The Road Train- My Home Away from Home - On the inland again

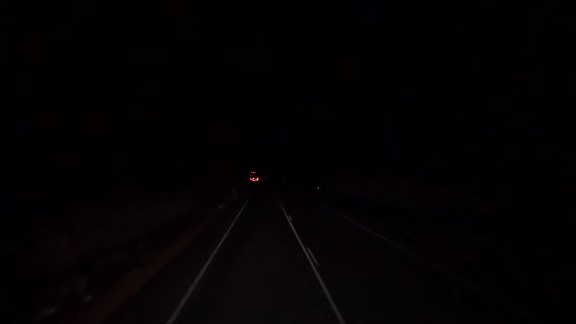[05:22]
It's not rail lines, it's water pipes.
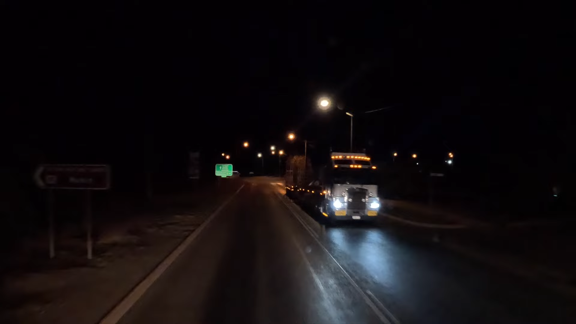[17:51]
Holy crap! I can see trucks everywhere. Northbound into Hookup.